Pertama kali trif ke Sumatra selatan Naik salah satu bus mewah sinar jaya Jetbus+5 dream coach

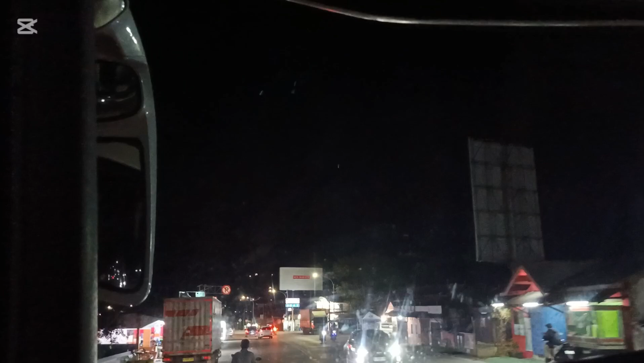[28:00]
Enak Mang kalau jalannya sepi terus kayak gini. Enggak kayak di Jawa. Kalau arah ke Jawa ini.
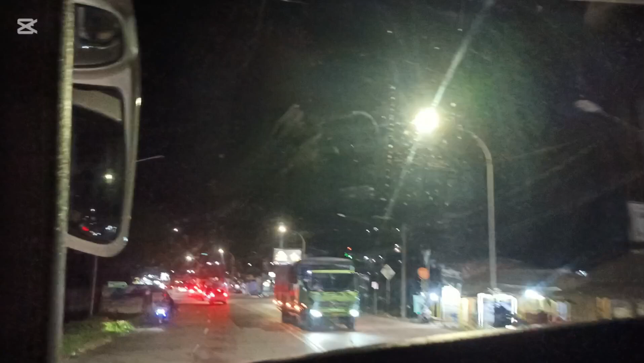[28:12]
Tapi kalau arah ke Sumatera ini jarang Mang, macet. Paling macet-macet di kapal inilah ya. Iya, kapal. Itulah sahabat, kalau untuk yang arah ke Sumatera dan juga Jawa itu bedanya itu. Kalau yang arah ke Jawa itu macetnya kebanyakan itu di jalan.
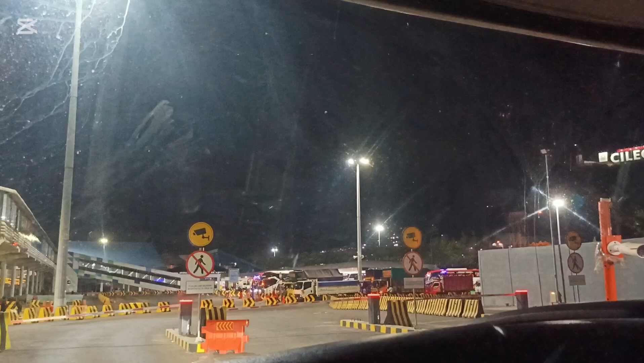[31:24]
Itu sudah terlihat ada sinar jaya yang suite class juga, sahabatku. Sepertinya yang itu yang dari Bandung itu. Kalau kita ini sinar jaya yang dari Bogor itu star awal. Jadi tadi makanya nggak masuk Lebak Bulus karena ini starnya itu dari Bogor. Sedangkan untuk yang mampir ke Lebak Bulus itu yang dari Bandung. Itu ada sinar jaya itu yang dari Bandung.
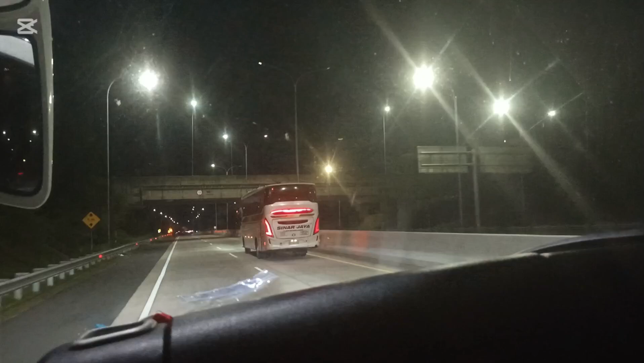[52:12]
Sinar Jaya 54 RE ini tadi yang bawa Mang Empang atau Bang Kelana.